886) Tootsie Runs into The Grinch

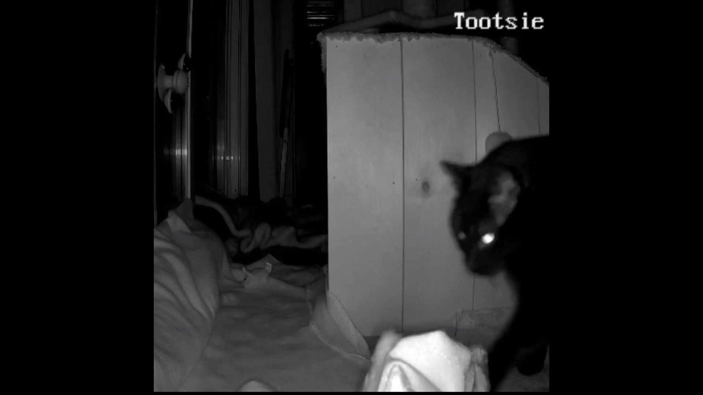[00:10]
oh hi kitty with the santa hat whatcha doing um oh boy
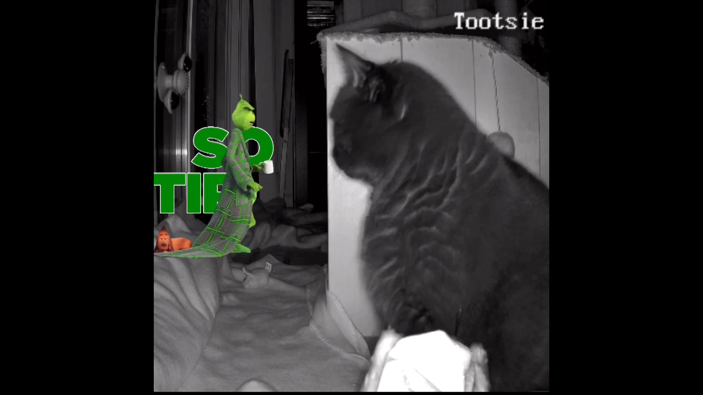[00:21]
okay some weird stuff's going on yeah don't know just don't know i just i thought i saw something outside i don't think i did oh my it's gonna be one of those nights when all the crazy stuff happens oh boy